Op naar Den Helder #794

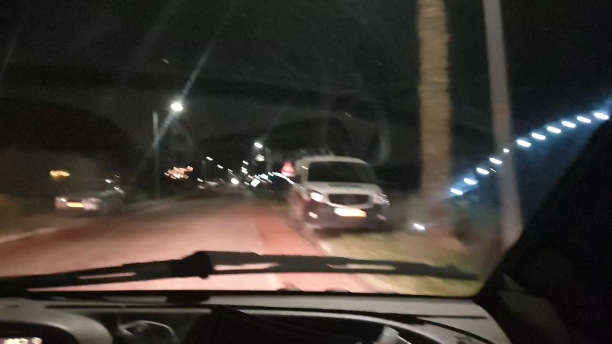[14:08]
Alleen deze grote verlichting die verpest het.
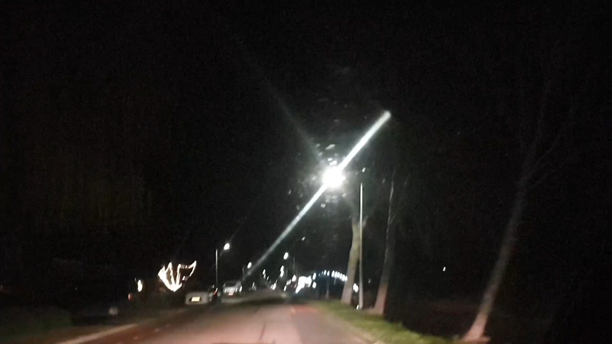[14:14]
Dit was het qua verlichting aan deze kant.